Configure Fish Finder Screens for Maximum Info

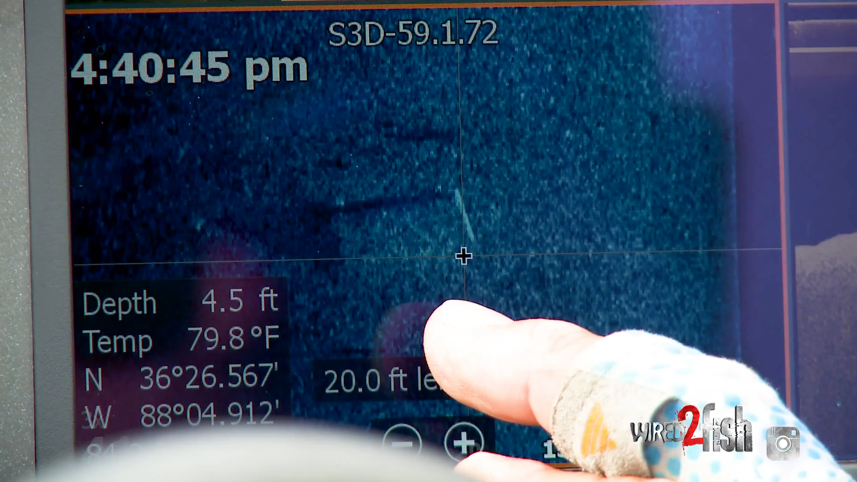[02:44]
On screen: depth 4.5 ft, water 79.8°F
and it says it's 20 feet from the boat and I put it on this side and it says it's 28 feet so it's
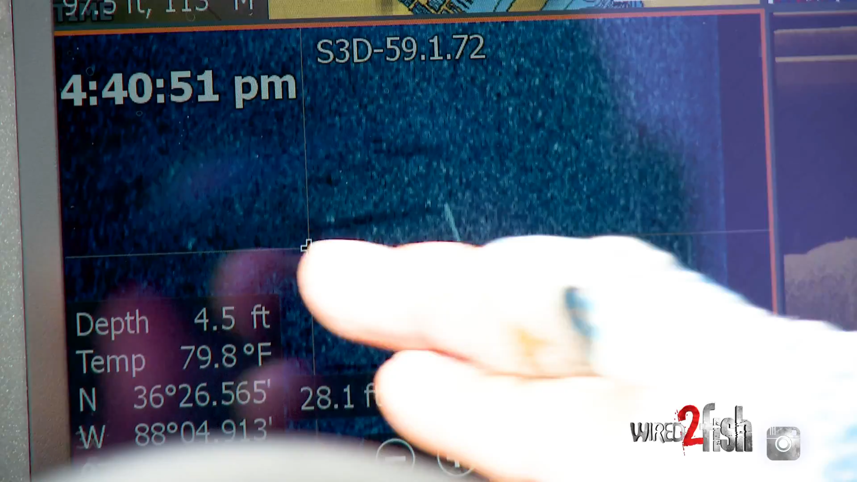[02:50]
On screen: depth 4.5 ft, water 79.8°F
eight feet long from there to there is eight feet so that's an eight foot long concrete
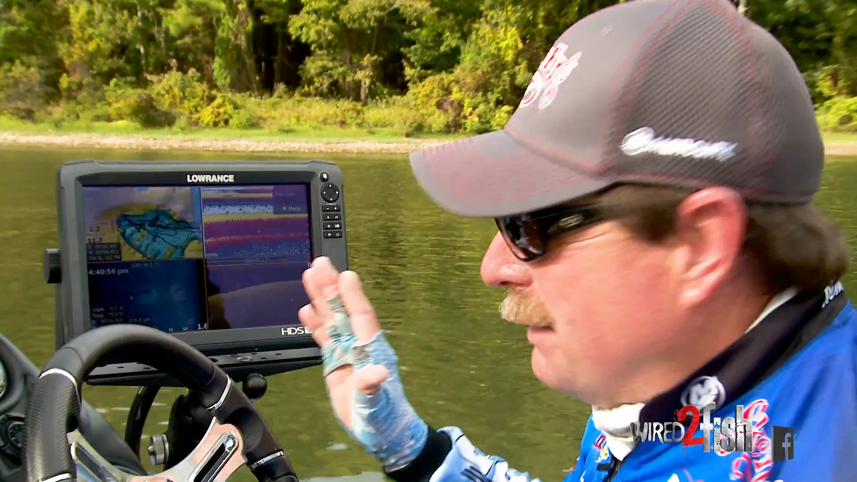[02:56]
box so I can tell that real quick by looking at a piece of structure and going hey let me measure it let me look at it simple thing I can pick out my fish I can pick out my schools of shad I can pick out my structure I know where to throw when to throw you can't beat it man love it big old school of shad so this is the way I set my unit up and there's a number of different ways to do it and you can set it up that that follows your fishing you know the way you like to fish me this is perfect so feel free to set it up you can put all kinds of different pages in
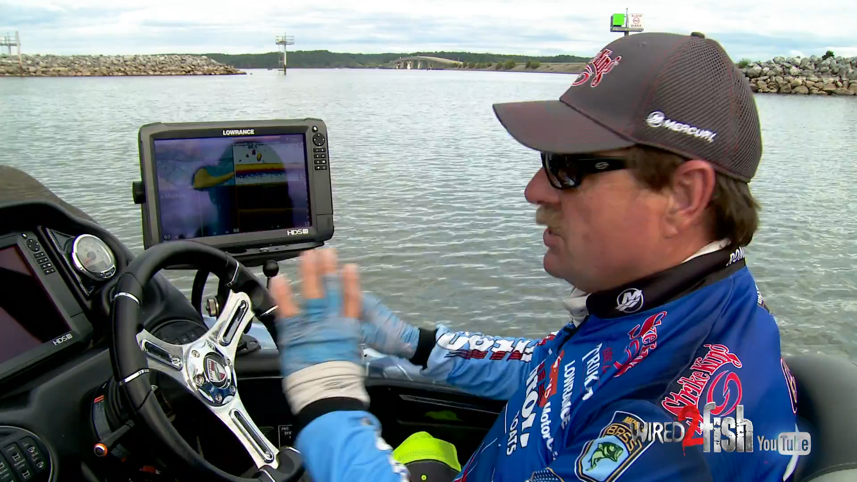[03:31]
here and get things to work for you that's the way I like it right like that gives me all the information from being able to set waypoints mark spots go back to it and see everything that I have and determine what it is I love that four panel screen